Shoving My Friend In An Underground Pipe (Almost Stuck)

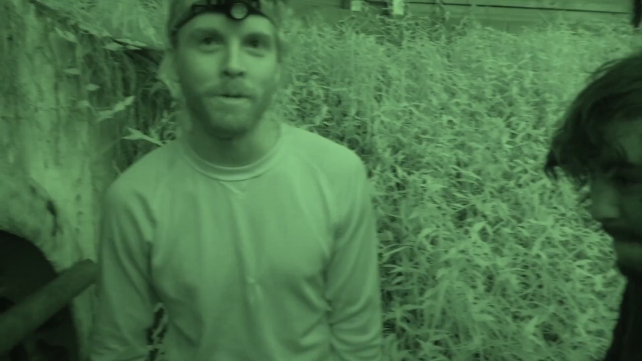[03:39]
Is that too bright when I look at the camera? Yeah, I can't see your face.
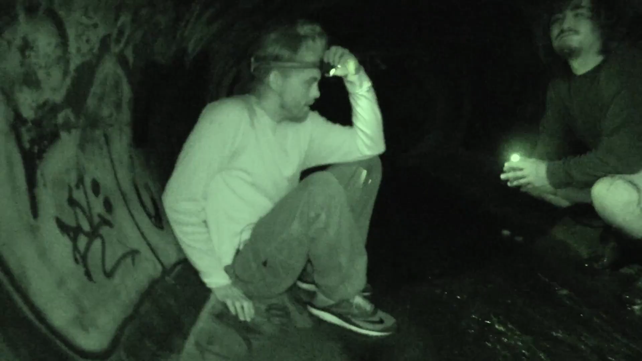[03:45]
I'll just keep him off though so we can see our face. Gus can keep his light on. Yeah, we don't want to see your face, Gus.
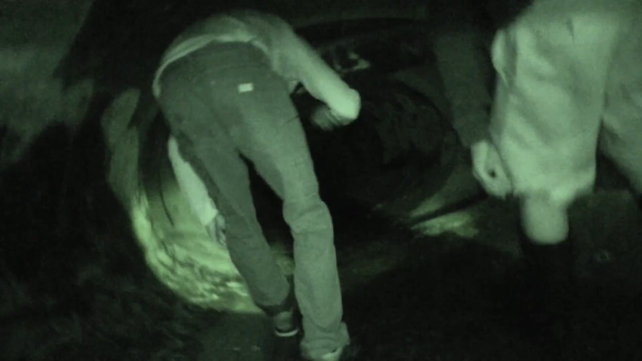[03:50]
You think we can go in that little thing? Yeah. You think I can fit? Yeah. Oh, look at the little piter.
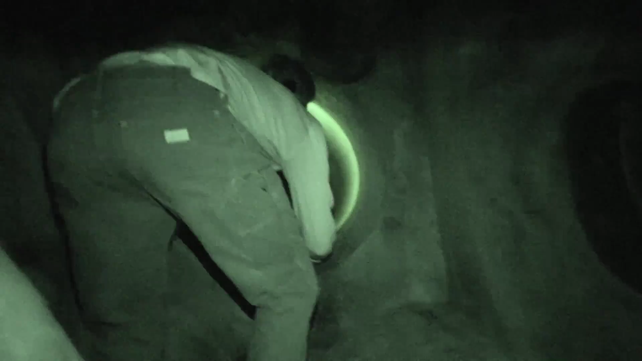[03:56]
Kill that.
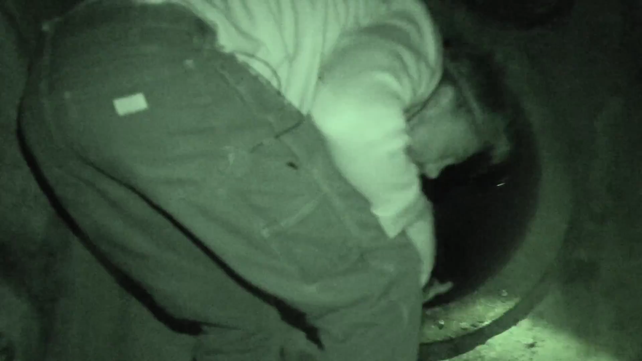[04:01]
It needs to be smaller for it to be worth it. I don't like that. Gus is looking at all the spiders.
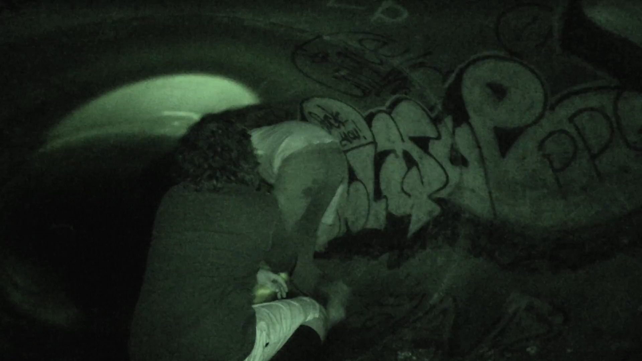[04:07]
Did you guys hear that? No. Gus. I think... I think I heard something.
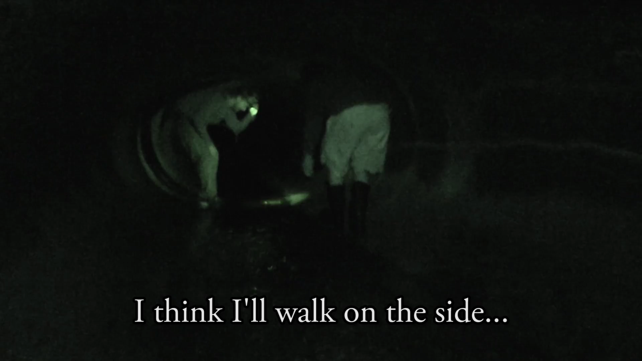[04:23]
Guys, my flashlight is dying. I'm not sure if I'm gonna be able to see what's in front of my very eyes. Oh, you didn't have the other infrared light on. Oh.
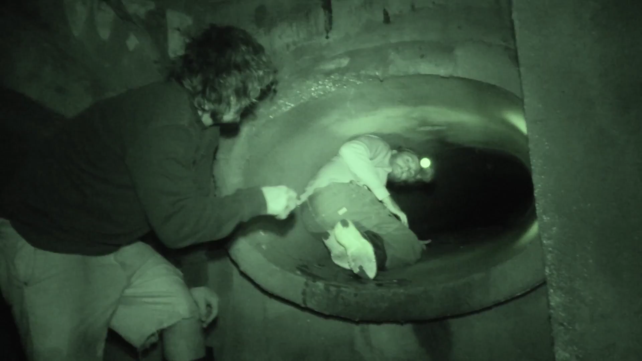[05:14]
Come with me. Me? Yeah, you. Nope, there's a spider.
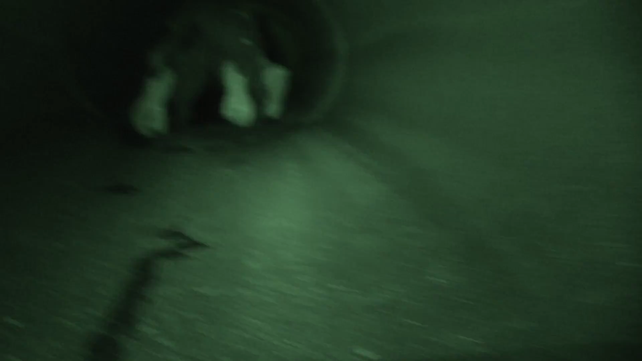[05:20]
Get a shot of me and come back towards the camera. OUCH! Ow!
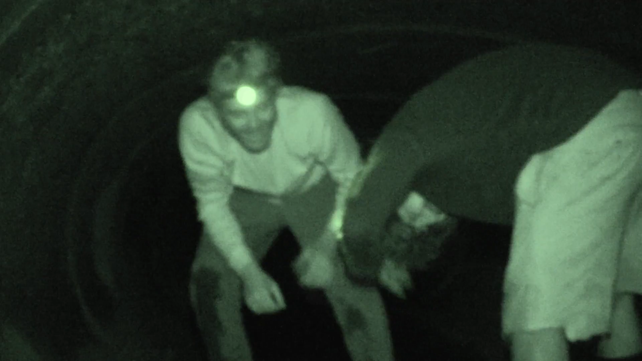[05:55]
I'm getting a really good shot. Charles, I can't get over how f***ing weird you look.
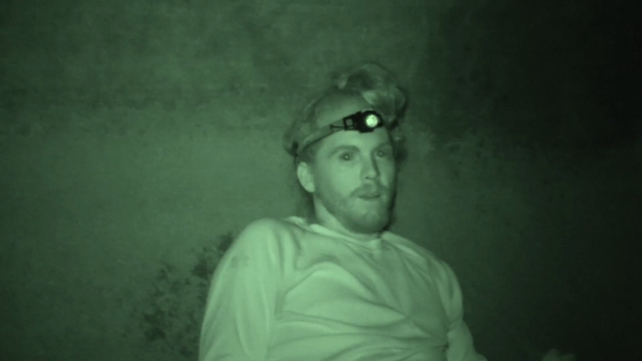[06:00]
Why? Cause infrared! Don't worry about him.
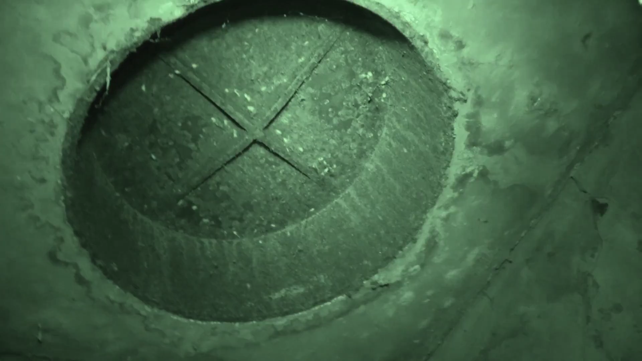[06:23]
Can you see how all this fire runs? Oh my goodness. Shine your light in there. Look at those f***ing fires. Guys, come push this up.
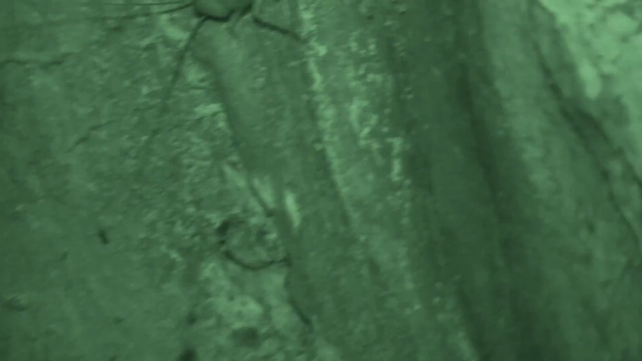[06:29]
I got him.
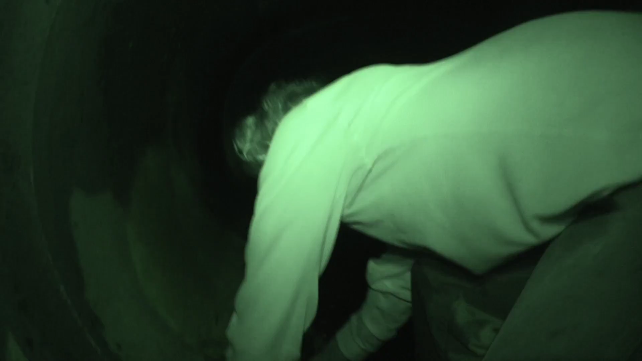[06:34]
Got him! What's that look like? The cucuracha.
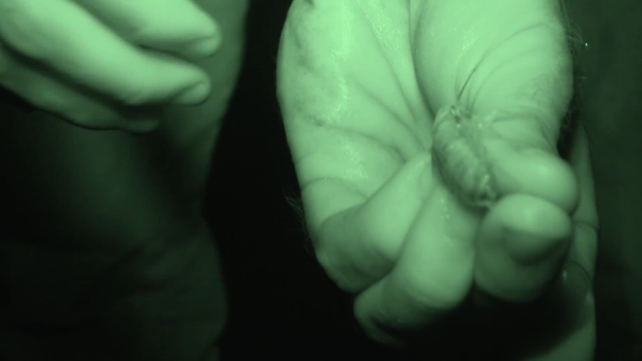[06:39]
You should take a bite of him.
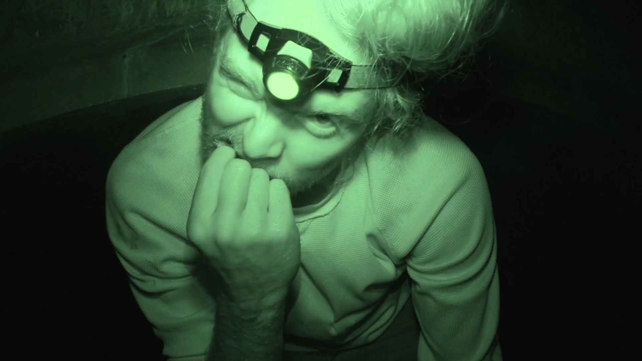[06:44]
No, you didn't! That's gross.
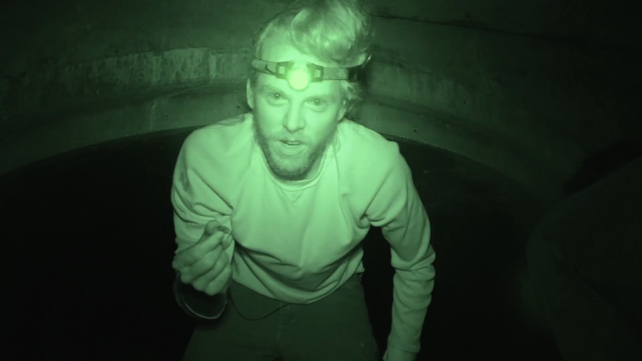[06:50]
That's what I do to these pesky varmints. Get a big little spike. Hey! Keep that s*** out. You're gonna crawl in that one. Yeah, keep crawling in there. I bet I could get in it. Gosh, while he's in there.
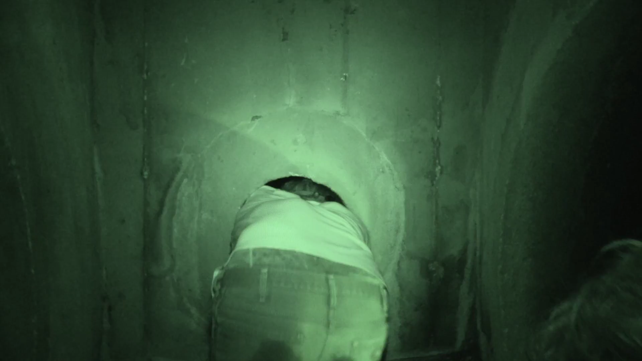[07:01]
Oh my god, that's scary. Oh! Feet first.
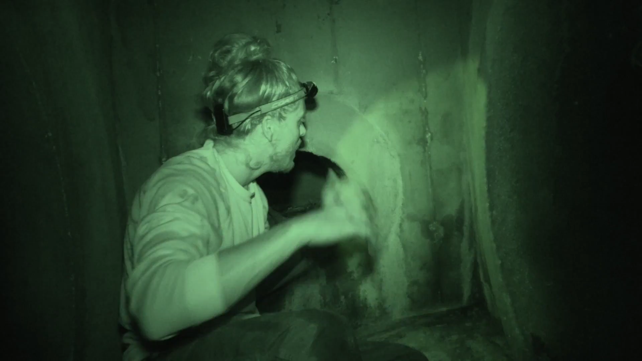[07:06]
But then I can't see what's in front of me. You're gonna get stuck.
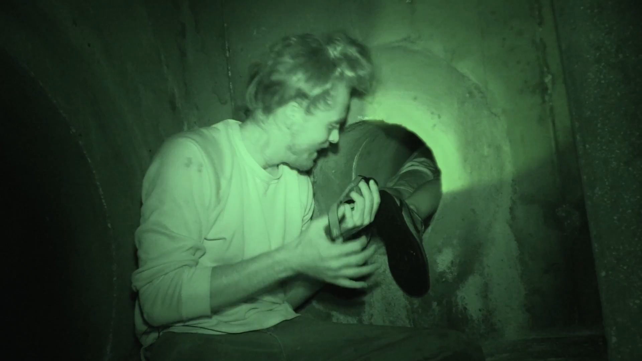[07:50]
Oh, there's another small hole right here. We'll get through this first one. Alright, dude. If you're going through, I'm going through.